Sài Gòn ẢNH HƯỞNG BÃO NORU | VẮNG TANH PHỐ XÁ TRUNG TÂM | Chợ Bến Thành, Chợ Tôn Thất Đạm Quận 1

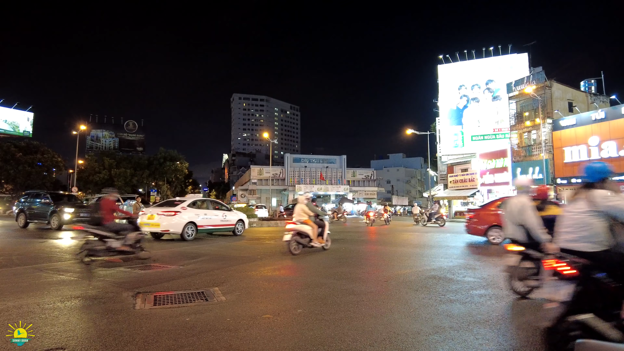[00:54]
Dạ, xin y đoàn mến chào anh chị và các bạn Rất vui gặp lại anh chị trên kênh xin y đoàn Bây giờ là 7h30 phút tối ngày 27 tháng 9, 2022 Trước mặt anh chị đó là chợ Thái Bình Và bên trái của anh chị đó là Rạp Hải Hoàng Bây giờ trở thành nhà sách rồi anh chị Đây là giao lộ những con đường như là Võ Tánh,
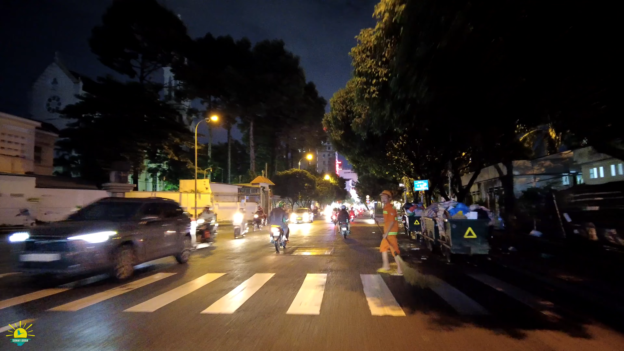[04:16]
Con đường Lê Lai Nhưng mà mình cứ đi thẳng nha anh chị Đi con đường Võ Tánh Anh chị nhớ không Những năm đâu
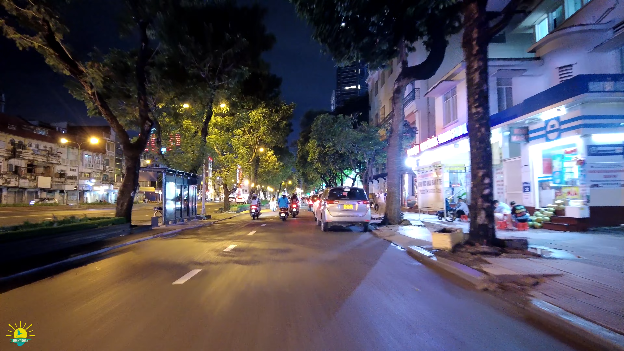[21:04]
Nhưng mà hiện tại thì Hai bên thì ngày xưa anh chị nhớ con đường đại lộ Lê Lợi Rất là xăm quốc Buôn bán nhộn nhịp Nhưng mà bây giờ vì giá cả Thuê Bạc Bằng nó cao quá anh chị Cao nhất nhì ở Sài Gòn Nhất là ở Nguyễn Huệ
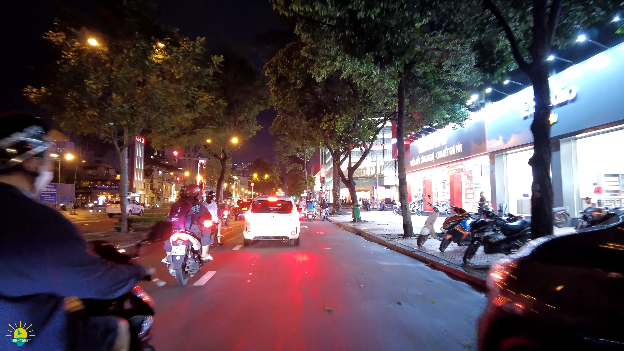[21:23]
Và con đường tự do đồng khởi Con đường này là thứ nhì Đại lộ Lê Lợi nè Nhưng mà cao quá thì không có ai thuê mướn hết
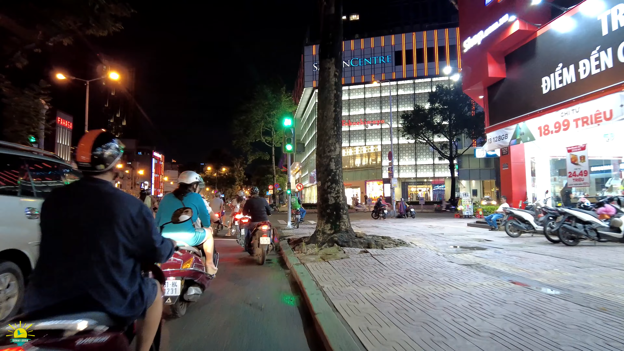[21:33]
Một cái giá Mà thuê anh chị biết bao nhiêu một tháng không Sáu trăm triệu một tháng
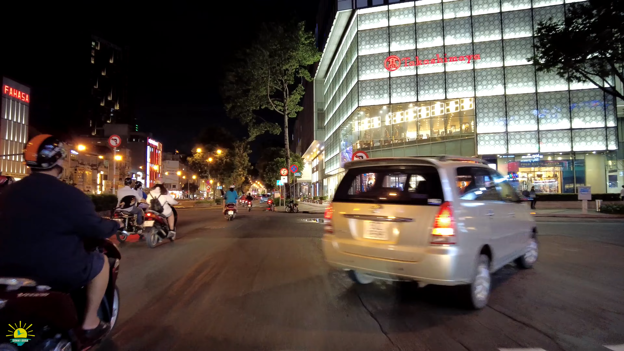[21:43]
Đó Sáu trăm triệu một tháng Đây là một cái mò Takashimaya của Nhật Bản Khủng vắng Không có khách Cái mò này rất lớn Mà hiện tại thì cũng đâu có khách gì đâu Khách cứa gì Bắt que thấy Chia sẻ với anh chị nha Nó có địa chỉ là 65 Lê Lợi
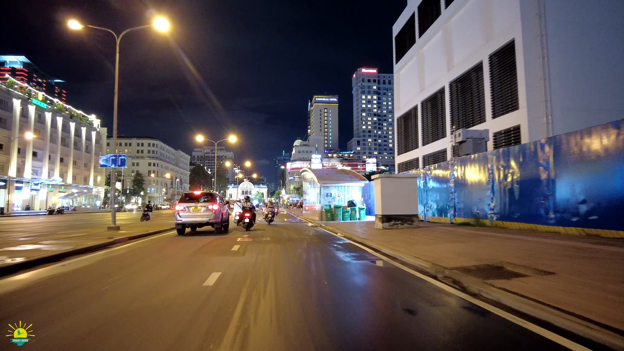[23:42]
Đó, bên phải anh chị đó là con đường đi xuống hầm và tuyến metro Phố đi bộ Nguyễn Huệ thì cũng vắng nha anh chị ha Vắng
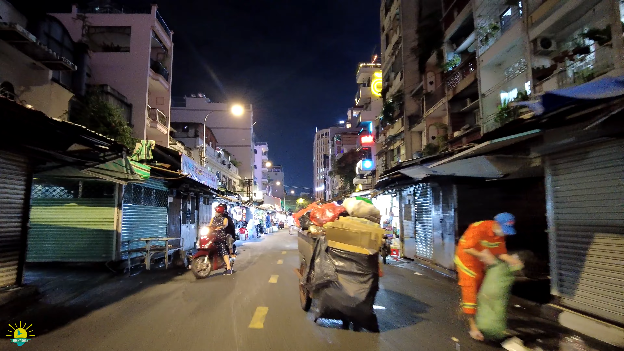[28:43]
buôn bán Một cái nơi cũng rất là xăm quốc Sau cái chợ đó dọn Rời về chợ Bến Thành Thì cái chợ này nó Nó vẫn còn tồn tại từ lúc đó đến bây giờ anh chị
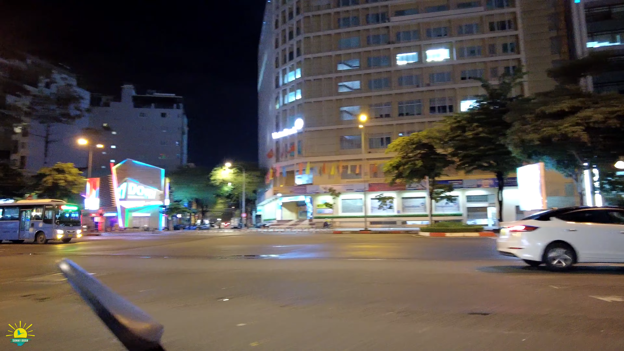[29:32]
Đây là con đường Hàm Nghi
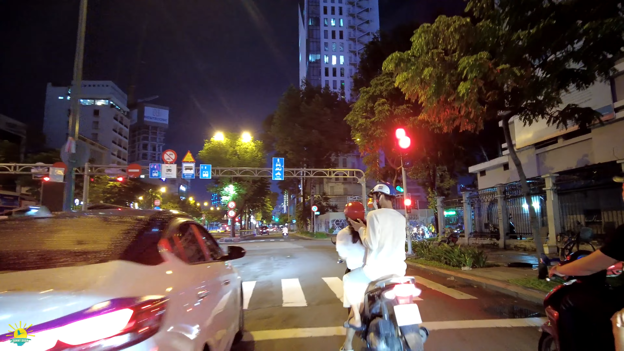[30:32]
Rồi đèn xanh đèn đỏ thì xe ni sẽ quẹo trái Đó, đây dòng xe chân con đường Công Lý Này là năm kỳ khởi nghĩa Đi thẳng là chúng ta cũng biết ra chở Bến Thành Công trường Quách Thị Trang rồi